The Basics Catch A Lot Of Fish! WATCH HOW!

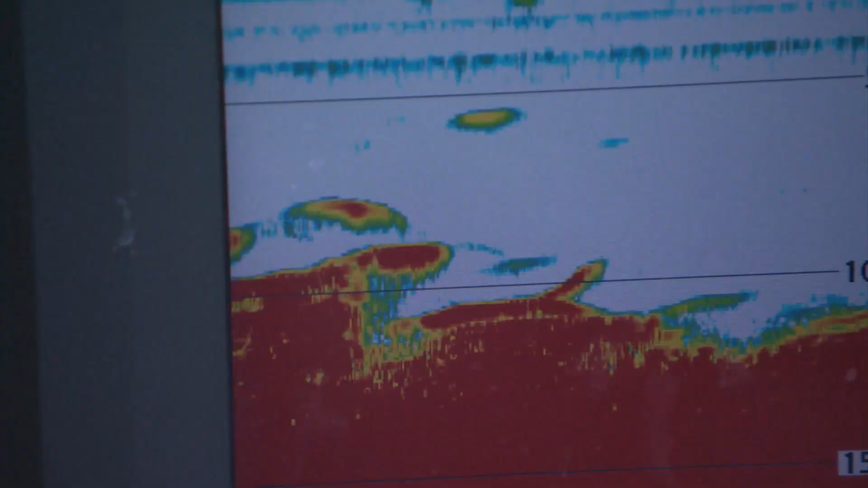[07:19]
Look at all the fish right here. This is loaded with fish. That's walleye. Fish on!